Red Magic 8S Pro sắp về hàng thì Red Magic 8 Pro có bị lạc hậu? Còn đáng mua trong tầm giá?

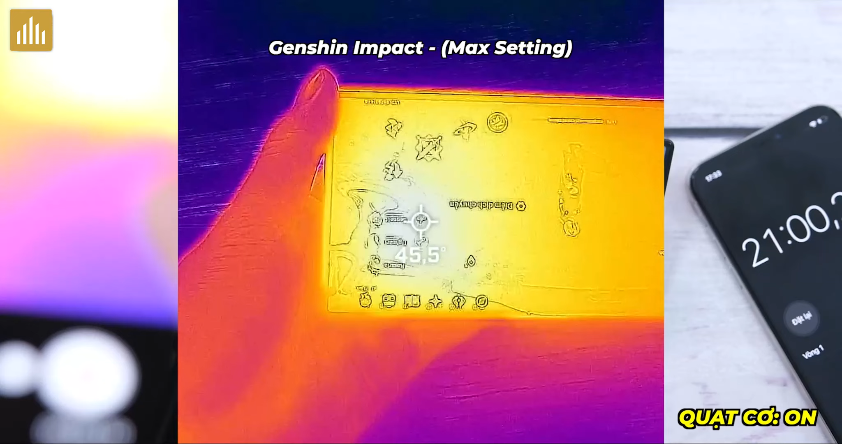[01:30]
kể cả khi các bạn không bật cái quạt bên trong ý FPS vẫn thẳng tắp luôn Có chăng nhiệt độ nóng hơn mà thôi Khi mà bật quạt thì lành quen khoảng 44-45 độ C Còn tắt quạt đi ý,
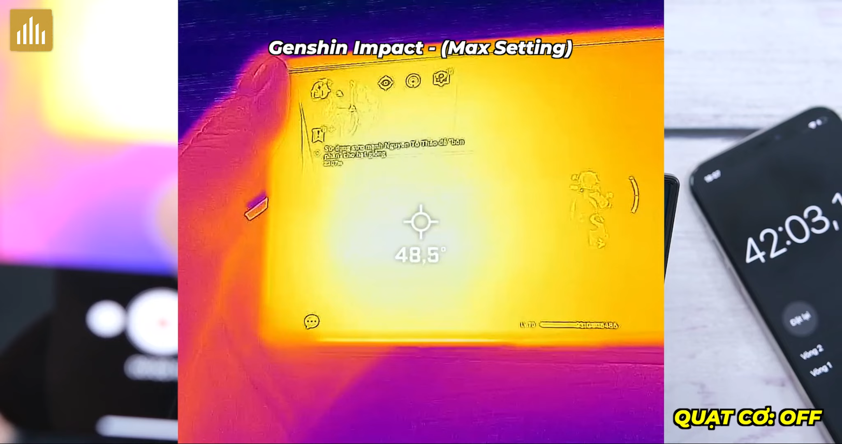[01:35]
sẽ lên tới 48 độ C Và theo mình dự đoán,